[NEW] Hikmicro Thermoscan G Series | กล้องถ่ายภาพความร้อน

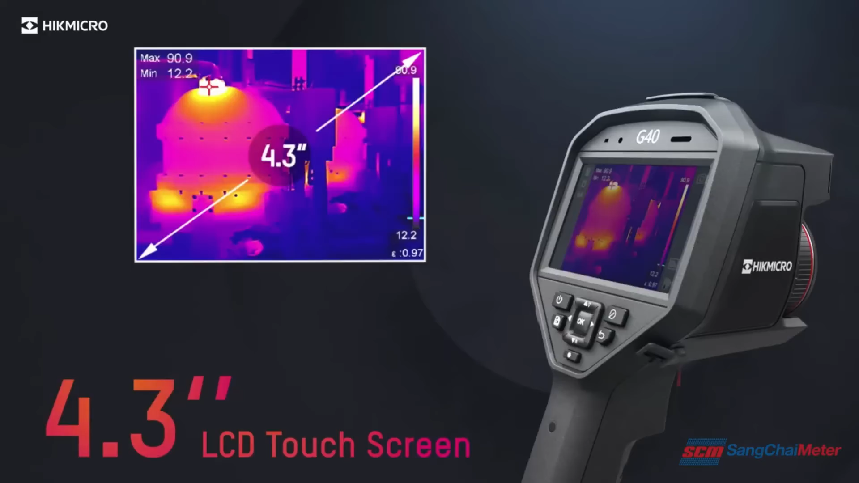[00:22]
50Hz image frequency delivers smooth videos and measurements while panning across scenes for viewing moving targets.
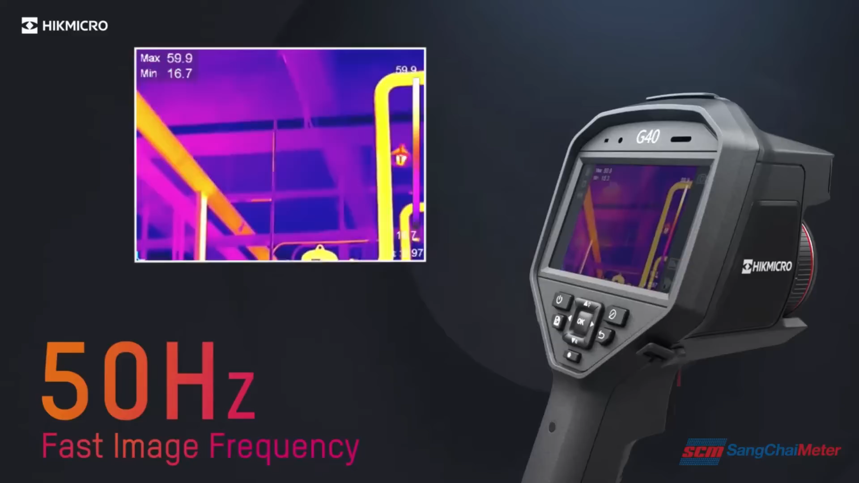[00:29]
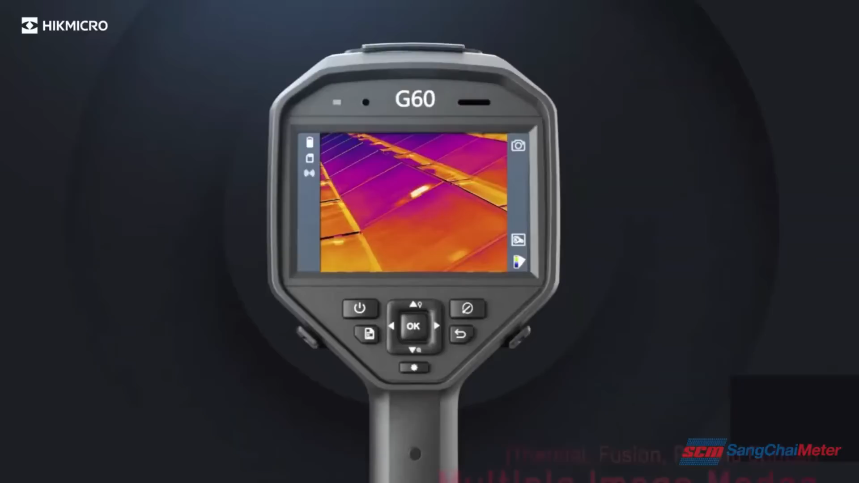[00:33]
Multiple image modes suit your preferred view.
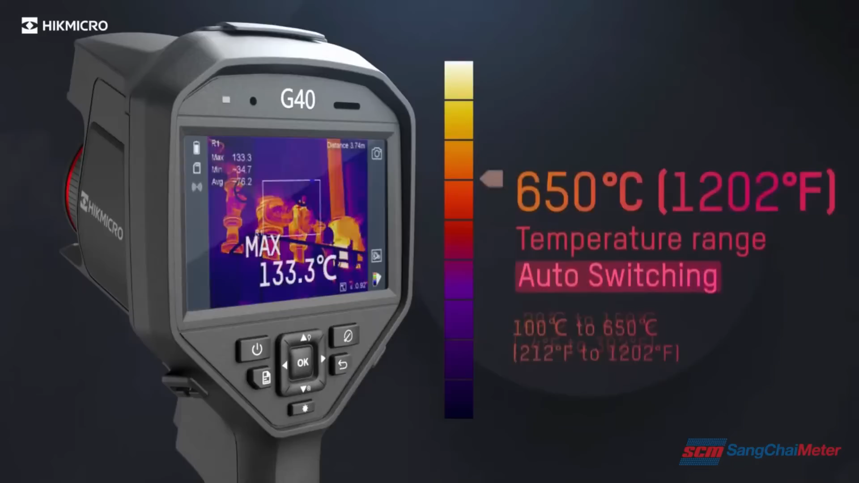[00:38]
On screen: max 133.3°C
The camera automatically changes the temperature measurement range based on the detected temperature in the field of view. Interchangeable lens choices of 0.5x, 2x, 3.3x are available. Different lenses give different fields of view
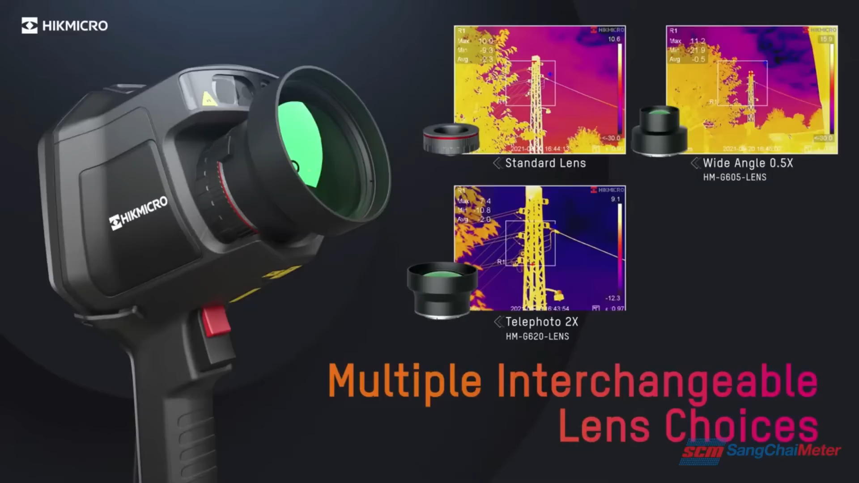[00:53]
which offer more flexibility when facing different scenarios.
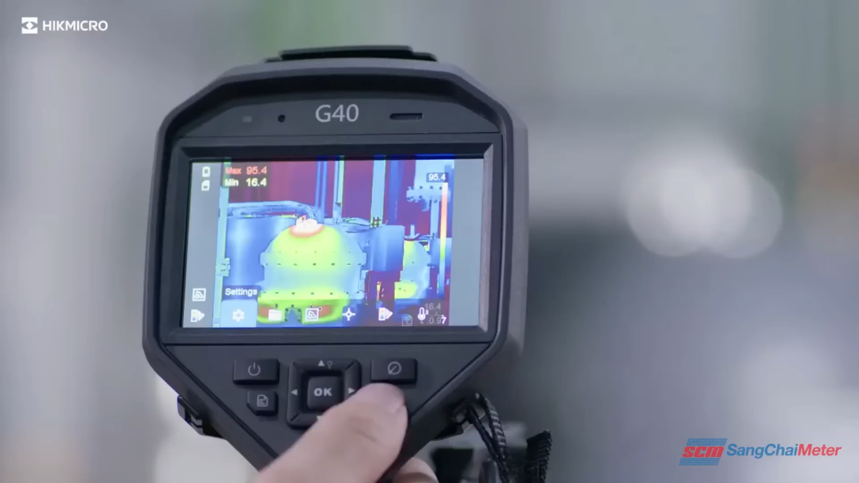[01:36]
The built-in speaker gives the operator an audio alert to high temperatures.
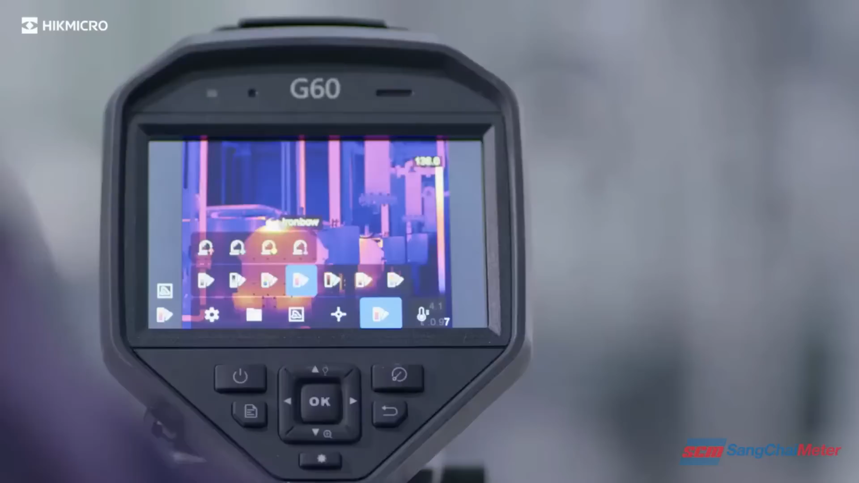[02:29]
Seven colored palettes. Give different image display options.
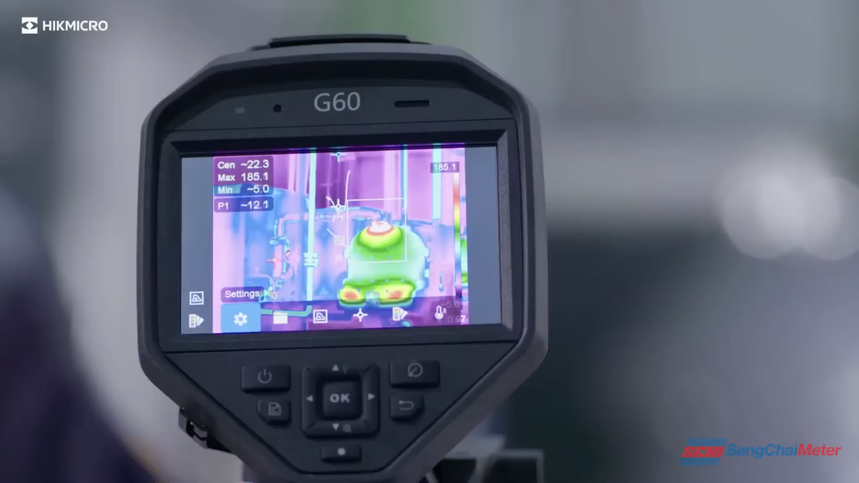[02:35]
Full screen measurement allows for different measurement parameters and checks everywhere on screen instantly.
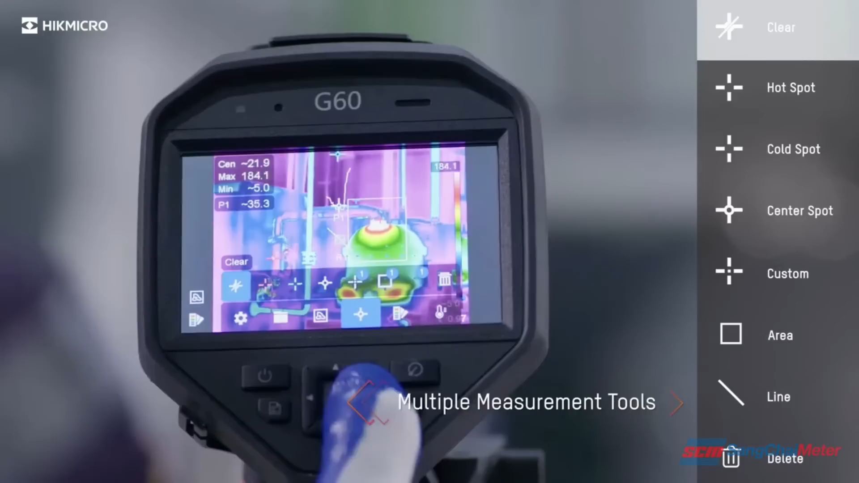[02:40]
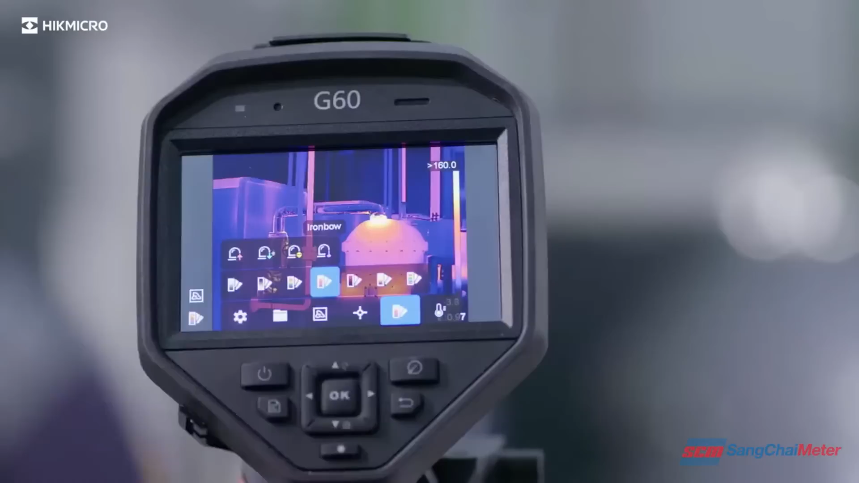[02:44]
Color highlight the area above and below or between or out of this set thresholds.
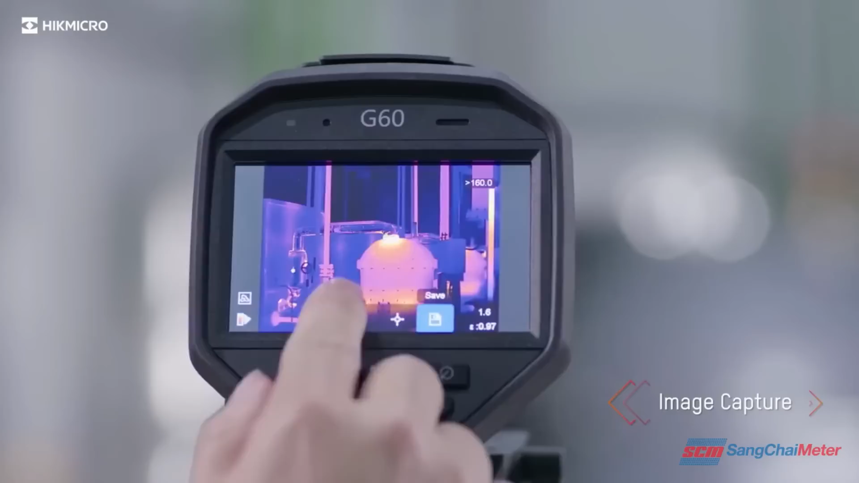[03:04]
Leave an audio note along with the image.
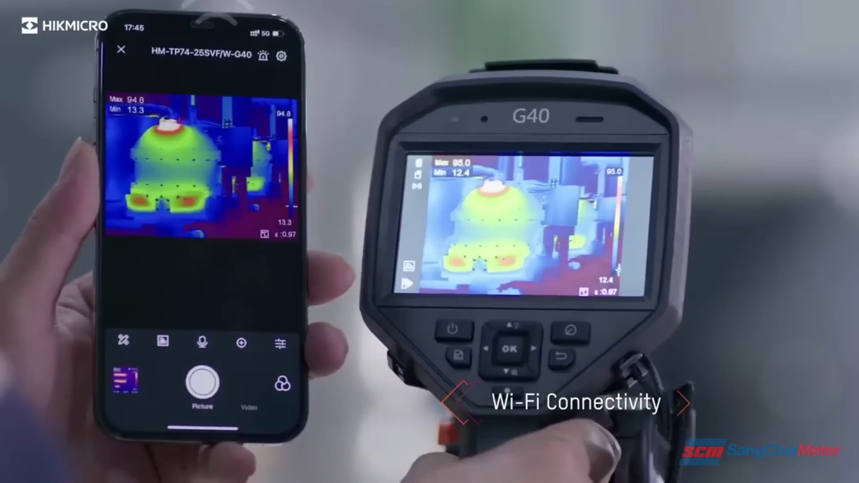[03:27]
The free Hikemicro analyzer software offers